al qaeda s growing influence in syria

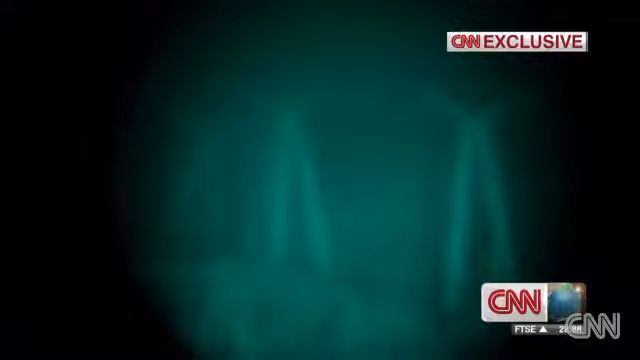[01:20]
Many arrivals are bound for this, the border into Syria.